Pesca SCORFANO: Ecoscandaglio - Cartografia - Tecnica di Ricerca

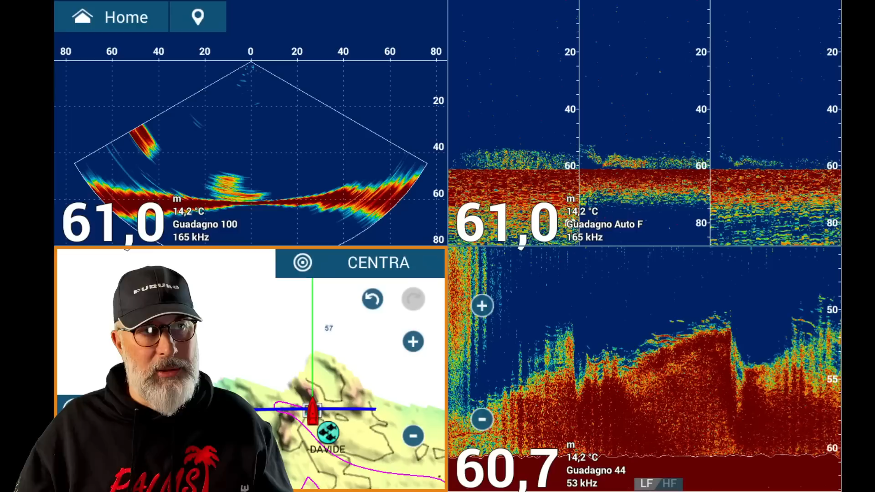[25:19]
On screen: water 14.2°C
le strutture si possono per esempio studiare molto bene con il DFF3D qui vi faccio vedere questo è un esempio questo è il triplo ecoscandaglio che è in grado di generare il DFF3D e in questo caso vediamo la linea di fondo e vediamo del pesce foraggio
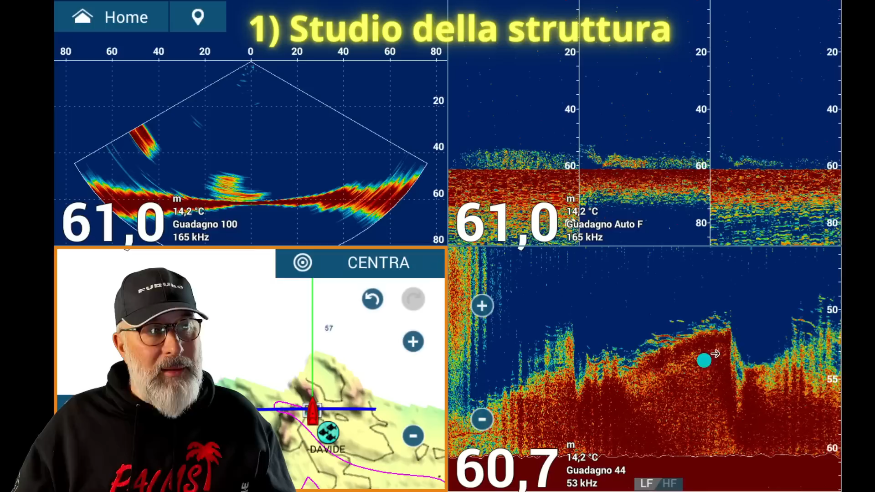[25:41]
On screen: water 14.2°C
quello che vedete sotto invece è l'ecoscandaglio standard questo è con la bassa frequenza qui a sinistra abbiamo la mappatura del fondo quindi c'è la barca che si muove e mi fa la mappatura mi mostra tutte le rocce che si trovano sul fondo e qui sopra abbiamo il live cioè in diretta quello che sta succedendo ecco io in
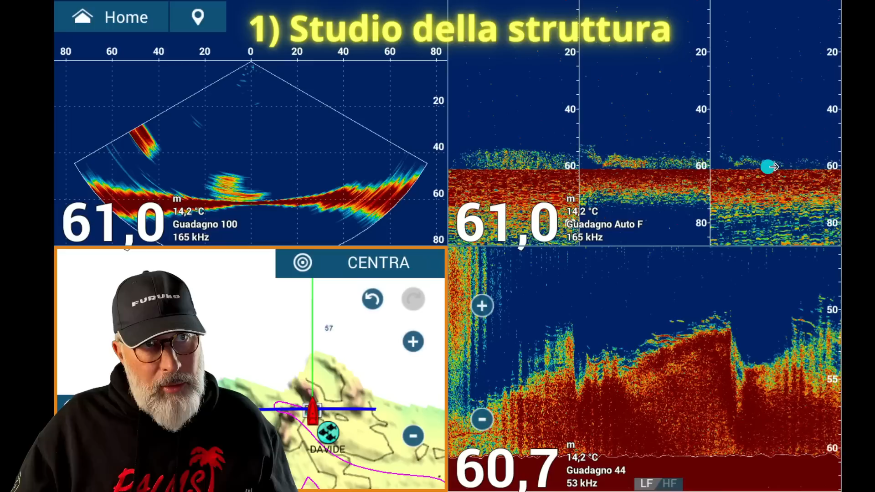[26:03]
On screen: water 14.2°C
questo caso utilizzo il triplo ecoscandaglio ecoscandaglio normale per avere il massimo dei dati su quello che sto cercando e su quello che si trova sul fondo
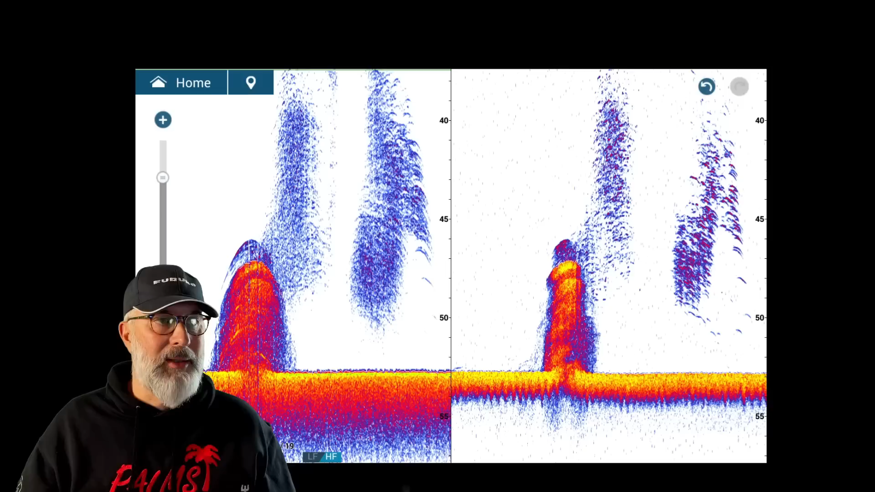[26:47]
pesce foraggio qui abbiamo un relitto come vedete è spostato tutto da un lato allora alla mia sinistra c'è la sinistra dello schermo questa è la visione con la bassa frequenza il 50 kHz qui abbiamo a destra invece l'alta frequenza questo è un relitto che è alto dai 53 ai 46 metri quindi vuol dire che abbiamo circa 7 metri di altezza questo relitto non è un relitto gigantesco ricordatevi che io sto usando sempre lo shift
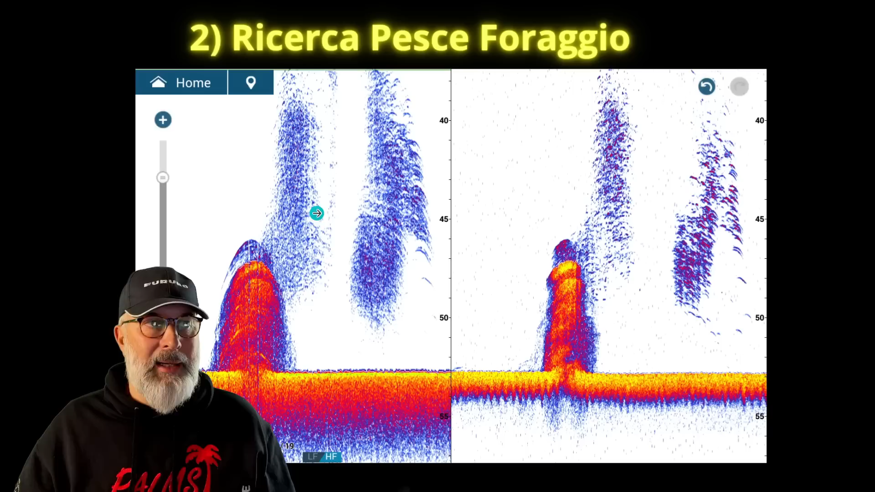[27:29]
qui vedete anche la differenza di come vengono segnati i mark rispetto alla frequenza però in questo momento non è una cosa che proprio ci interessa tanto comunque andiamo in cerca del pesce foraggio anche per capire da che parte arriva la corrente